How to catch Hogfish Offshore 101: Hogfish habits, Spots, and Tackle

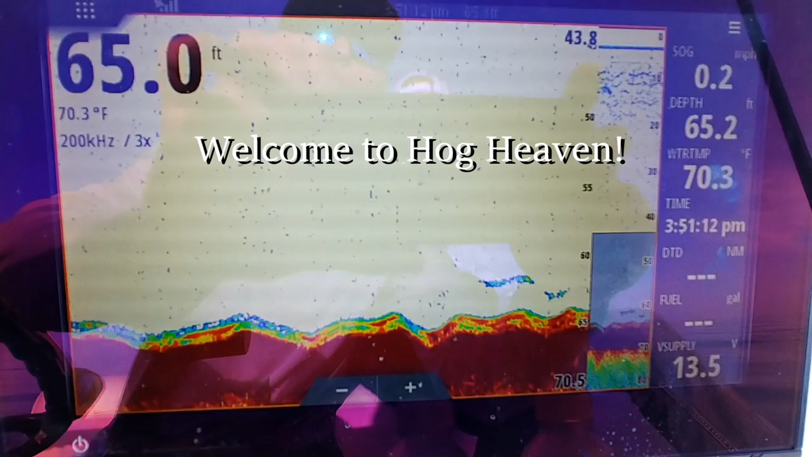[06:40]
On screen: water 70.3°F
And I'm looking on my sonar and I'm looking for a good growth line on the bottom. And I'm looking for a few fish marks. I'm not necessarily looking for huge fish shows.